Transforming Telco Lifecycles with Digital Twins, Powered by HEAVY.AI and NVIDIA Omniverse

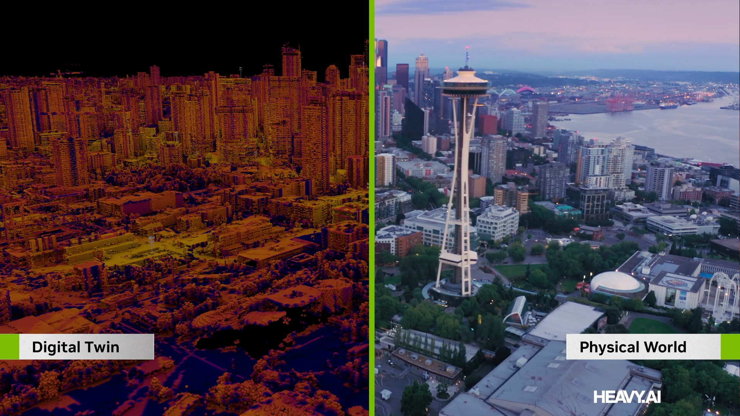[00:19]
Omniverse that enables Telcos to develop physically accurate interactive digital twins to plan,
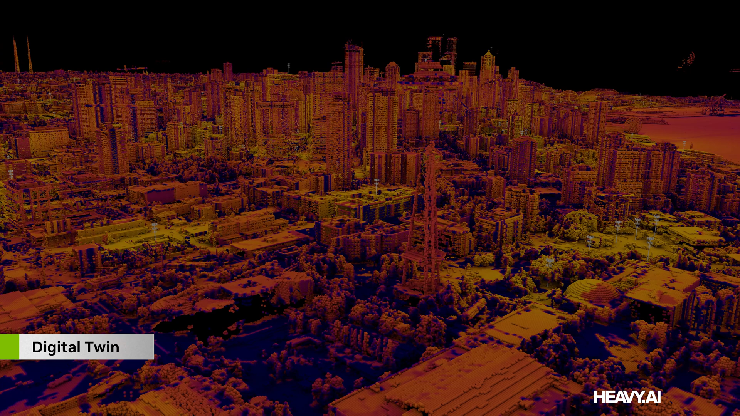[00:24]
build, and operate 4 and 5G networks at nationwide scales. To create a digital twin, Heavy AI used multi-billion point LIDAR scans,
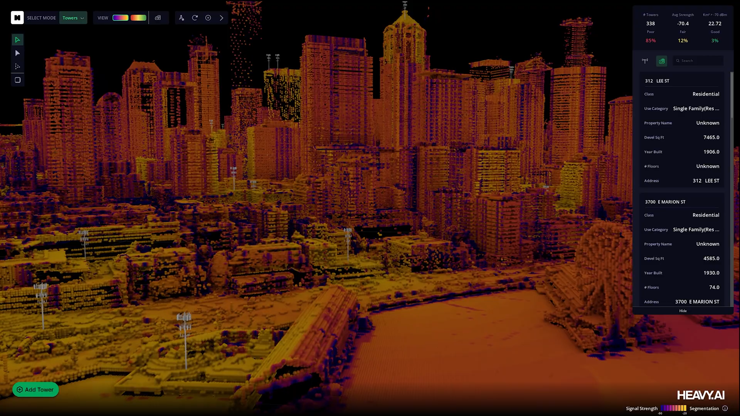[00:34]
satellite imagery, environmental data, and network parameter changes. They paired this with open and proprietary data sets of network supply
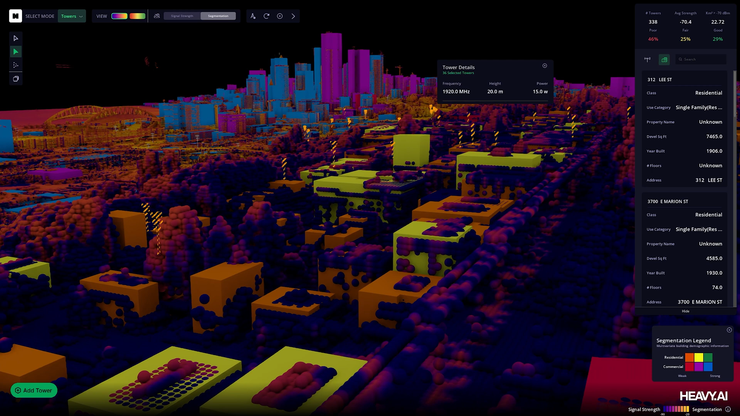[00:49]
For network planning,
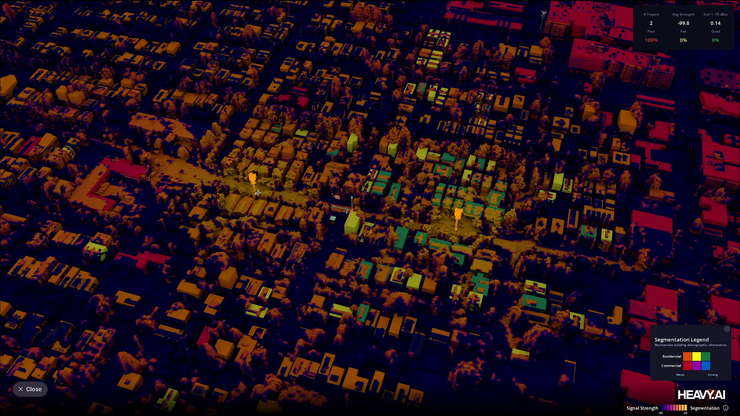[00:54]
Heavy AI's RF model in the digital twin lets Telcos simulate optimal infrastructure deployment based on real-time radio wave propagation with extreme accuracy.